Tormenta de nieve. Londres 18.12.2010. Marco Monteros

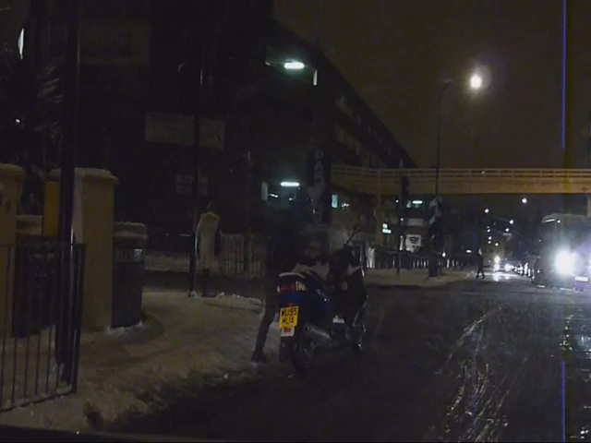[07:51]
Motociclista en problemas también por todo esto que se ha formado una situación bastante difícil acá. También he tenido que pedir ayuda a la gente para poder empujar un poco el coche en una parte en donde estaba difícil salir.